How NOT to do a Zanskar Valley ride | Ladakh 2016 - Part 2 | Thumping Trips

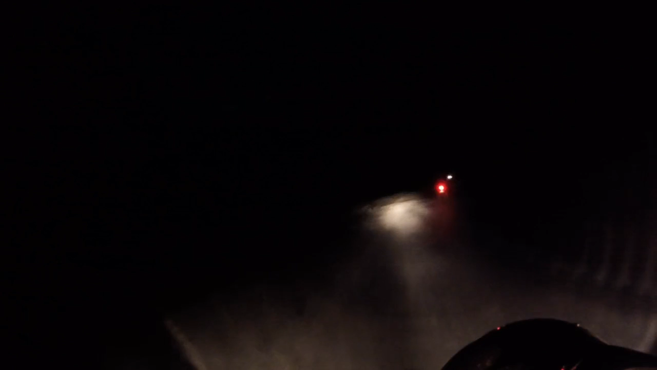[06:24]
The motorcycle guys are guiding me to the city. The roads were terrible with loose soil and borders from the highway construction going on. And they had dug out whatever was left as road. I had my first fall there and couldn't lift it up due to the fatigue and the weight of the luggage. And finally someone came and helped me pick it up all up. I'm so tired from the 13-hour ride, man. I just want to find a room and sleep.